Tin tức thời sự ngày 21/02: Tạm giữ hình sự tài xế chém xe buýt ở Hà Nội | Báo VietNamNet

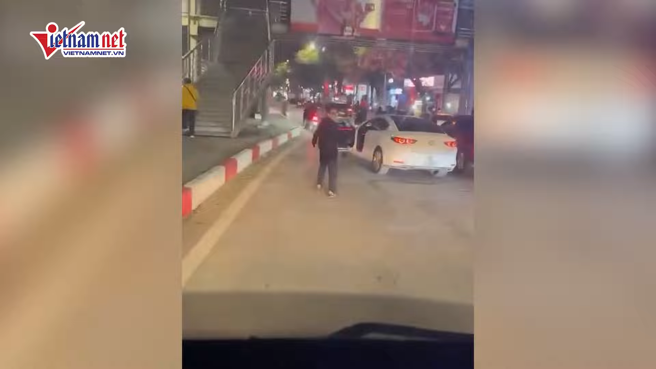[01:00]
Đức điều khiển xe ô tô của mình phóng qua rồi dừng lại trước 2 đầu xe buýt Tiếp đến, Đức cầm 2 con dao, dạng dao quắm, đi tới đầu xe buýt, chửi bới, đe dọa Rồi chém vào kính chắn gió phía trước và lốp xe phía trước bên trái của xe buýt làm hư hỏng tài sản Cơ quan chức năng xác định tài sản bị hủy hoại có giá trị 18 triệu đồng Căn cứ vào hành vi của Nguyễn Lê Tuấn Đức,